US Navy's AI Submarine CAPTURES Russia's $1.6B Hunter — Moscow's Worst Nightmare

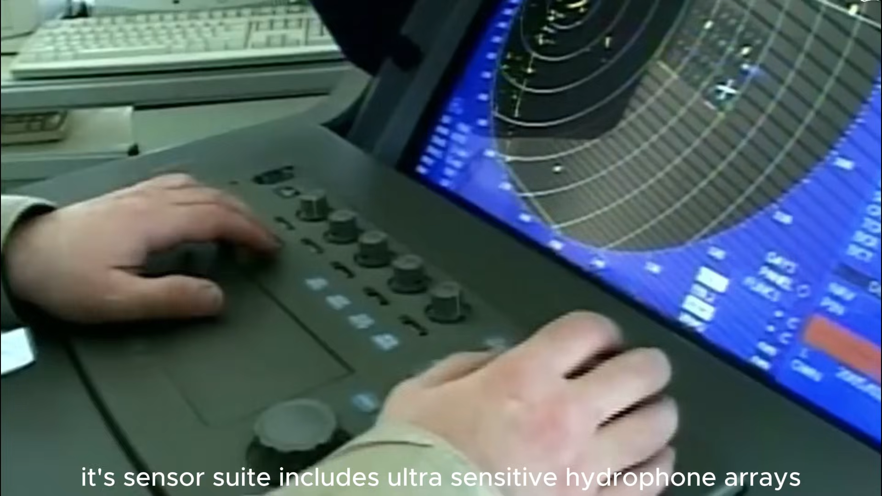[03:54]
Its sensor suite includes ultra-sensitive hydrophone arrays that can detect submarine
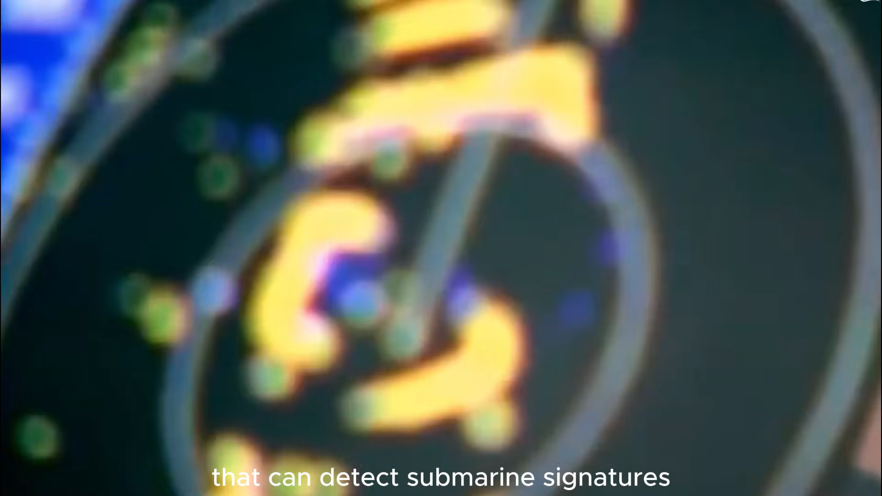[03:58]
signatures at ranges exceeding 200 nautical miles,
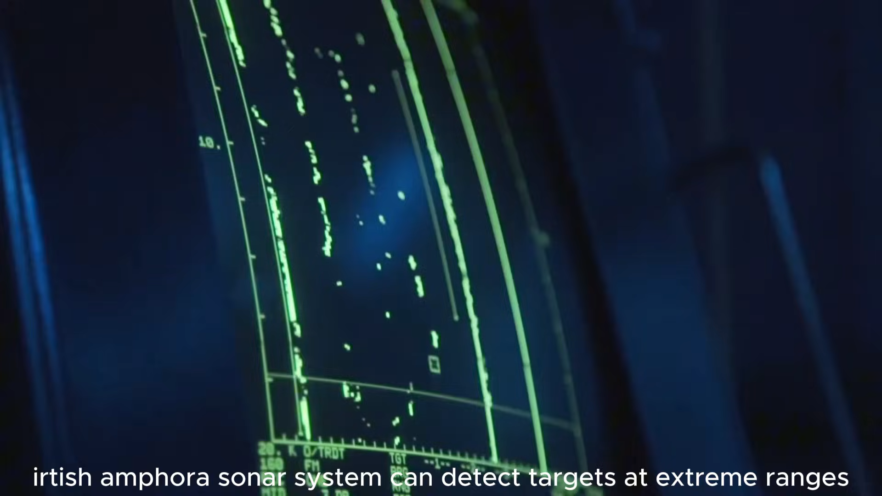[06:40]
extreme ranges and track multiple contacts simultaneously.